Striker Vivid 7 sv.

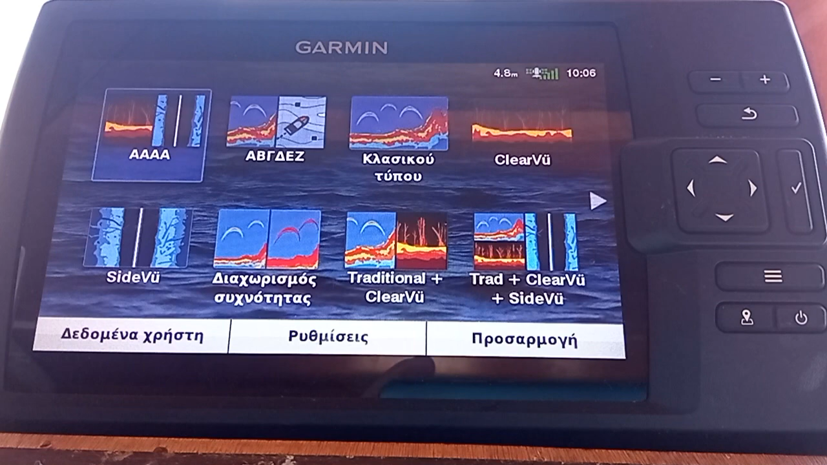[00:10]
Λοιπόν, θα μιλήσουμε λίγο για το καινούριο Striker, για τη σειρά Striker Vivint και θα δείξουμε κάποιες μικροδιαφορές που έχει από το προηγούμενο μοντέλο. Ουσιαστικά μια μικρή παρουσίαση είναι. Σε γενικές γραμμές δεν διαφοροποιεί κάτι τη σειρά Striker Plus από το Striker Vivint, από τη σειρά Striker Vivint. Το μόνο που το διαφοροποιεί είναι οι παλέτες χρωμάτων Vivint στη φωτογραφική απεικόνηση
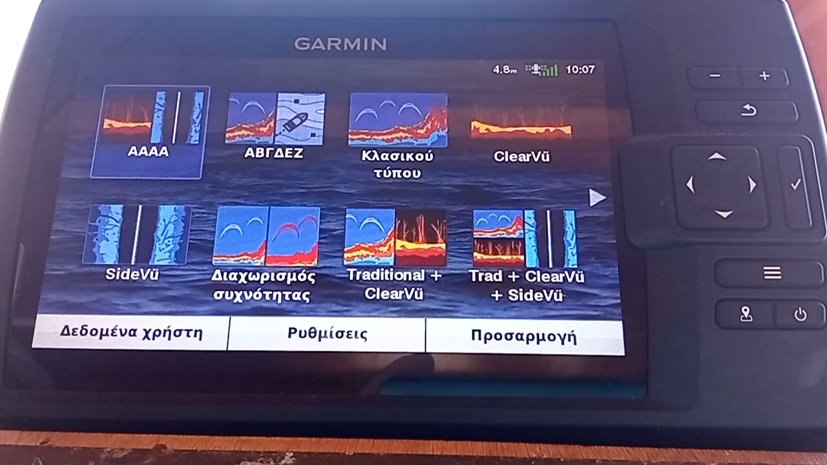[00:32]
και μια παλέτα στο βυθόμετρο κλασικού τύπου, η οποία είναι το κλασικό λευκό που θα δείξουμε τώρα.
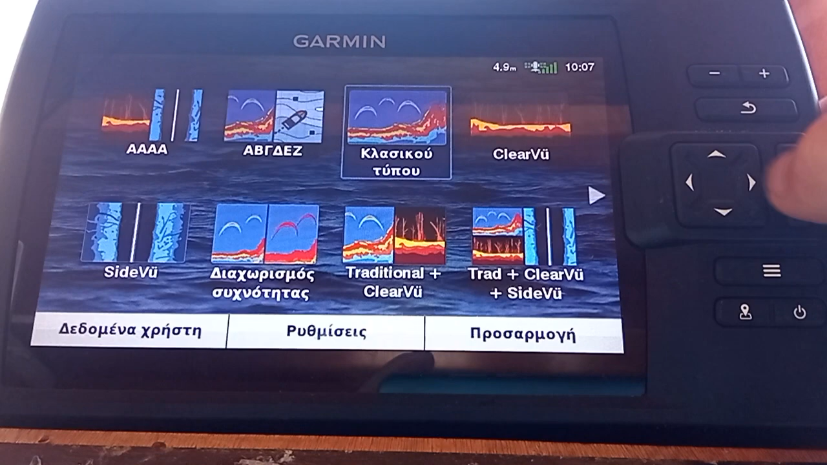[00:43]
Λοιπόν, το κλασικό λευκό, το οποίο αυτή τη στιγμή έχει γίνει κλασικό λευκό black,
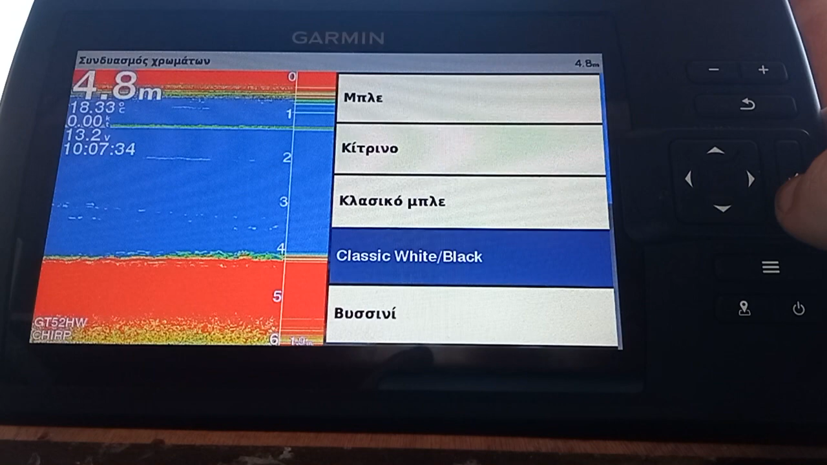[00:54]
On screen: depth 4.8 m
κλασικό λευκό μαύρο, δηλαδή έχει γίνει λίγο πιο λεπτομερές όσον αφορά τα ασθενέστερα χρώματα.
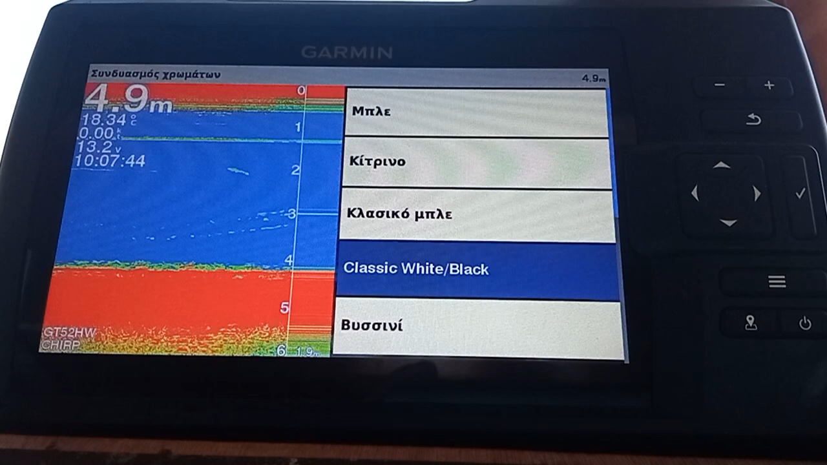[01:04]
On screen: depth 4.9 m, water 18.34°C
Μπορεί να μας αποκαλύψει περισσότερες λεπτομέρειες, δηλαδή με τα πιο ασθενή χρώματα.
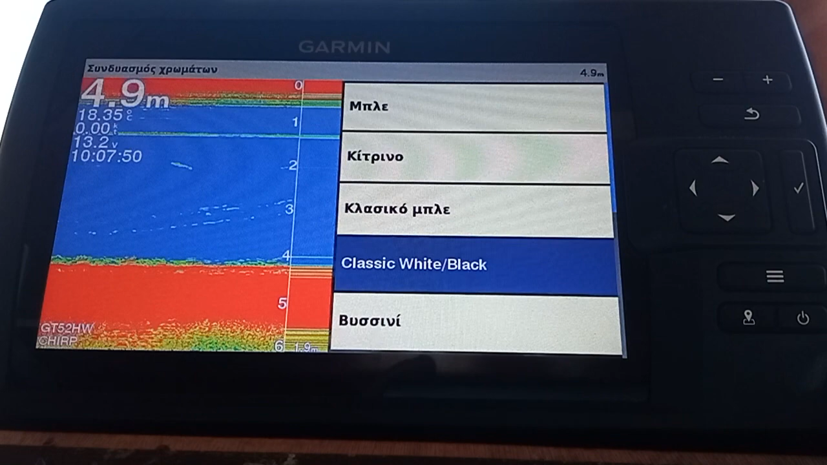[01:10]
On screen: depth 4.9 m
Αυτό μπορεί να μας βοηθήσει ειδικά στα καλαμάρια. Και γενικά, επειδή αυτές οι παλέτες έχουν το άσπρο φόντο,
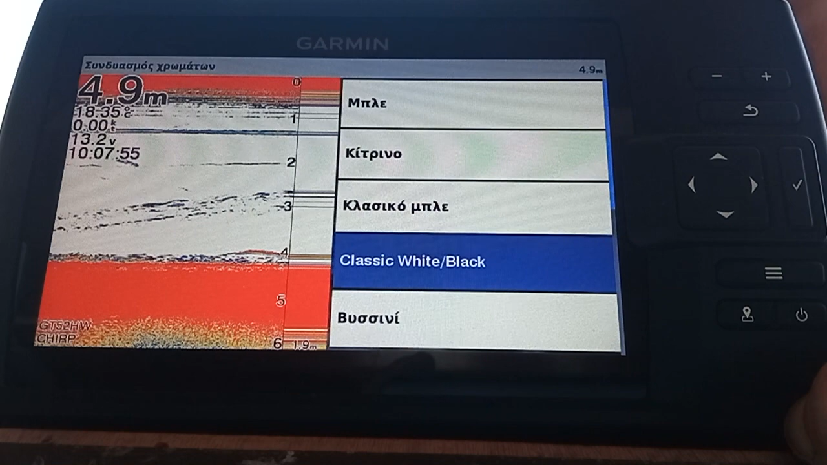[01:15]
On screen: depth 4.9 m
μπορούν να μας παρέχουν περισσότερες λεπτομέρειες.
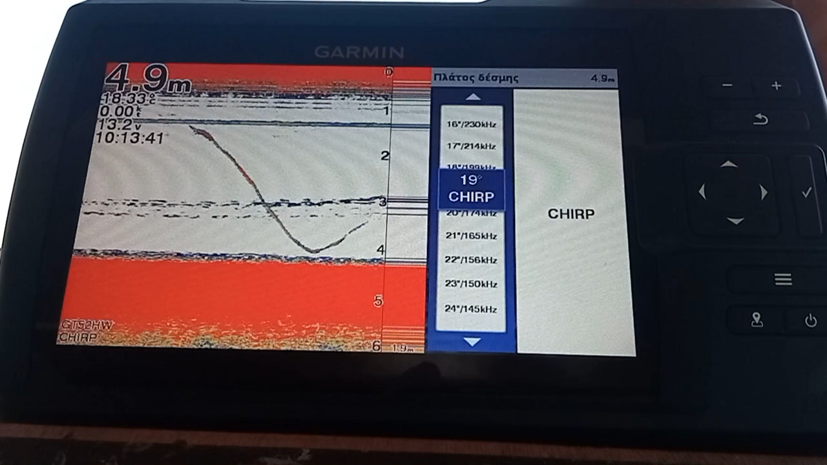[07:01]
On screen: depth 4.9 m
με τις γωνίες εκπομπής τους, δηλαδή 230 σε 16 μοίρες και 24 σε 145 μοίρες.
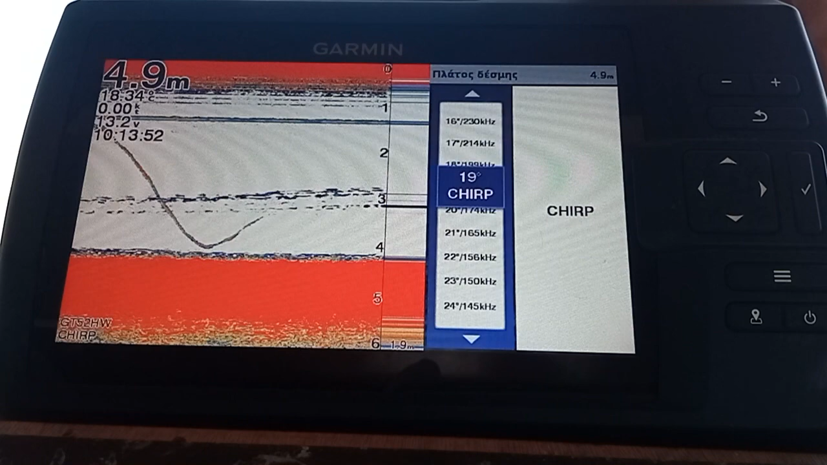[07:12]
On screen: depth 4.9 m
Εδώ να πούμε ότι χειροκίνητα ο εισιτήρας, ο GT52 μπορεί να κατέβει μέχρι τα 140, έχει μια ανοχή 5% σε συχνότητες και μπορεί να κατέβει μέχρι τα 140 kHz και μέχρι τα 240 όπως πάει επάνω,